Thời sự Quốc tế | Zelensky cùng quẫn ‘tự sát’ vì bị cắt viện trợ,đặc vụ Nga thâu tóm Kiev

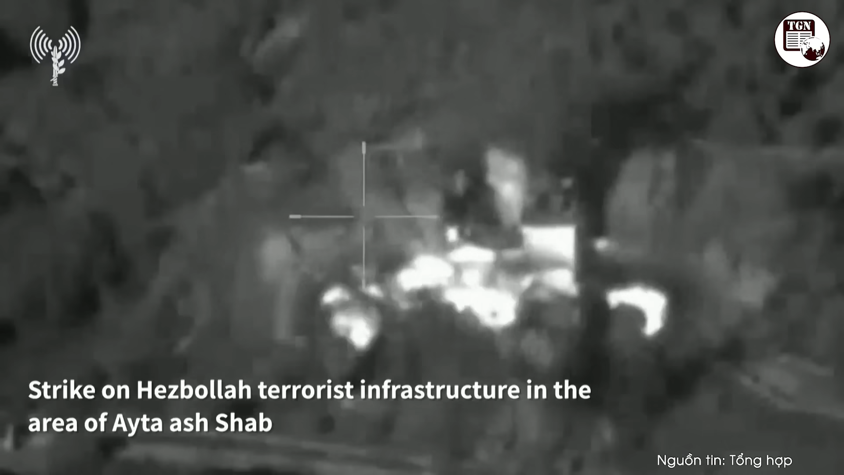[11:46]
Israel đã sử dụng thiết bị bay không người lái cùng
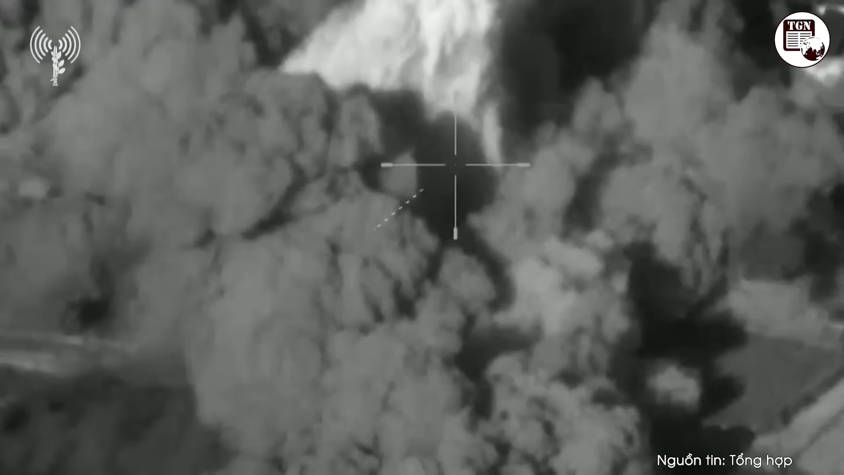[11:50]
máy bay chiến
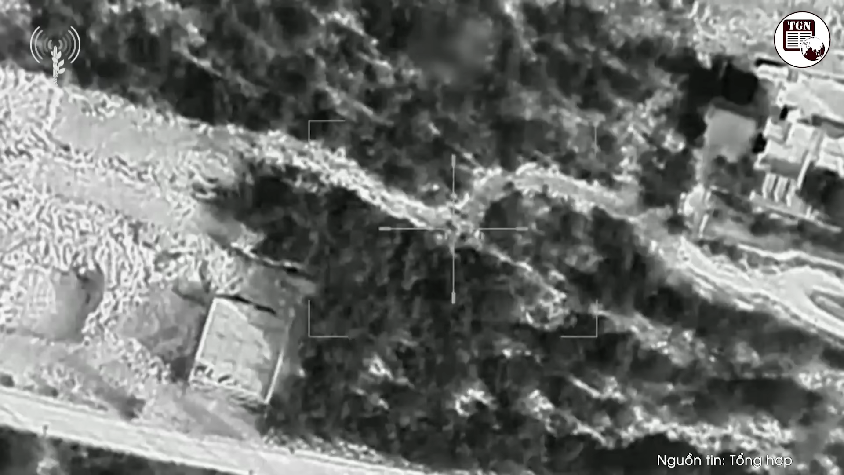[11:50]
đấu để
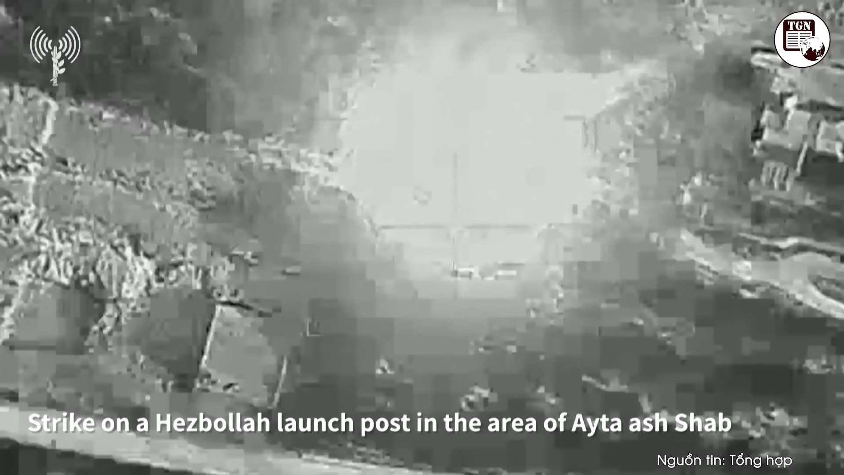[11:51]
tiến hành 7 cuộc không kích vào 5 ngôi làng và thị trấn ở khu vực biên giới phía nam Liban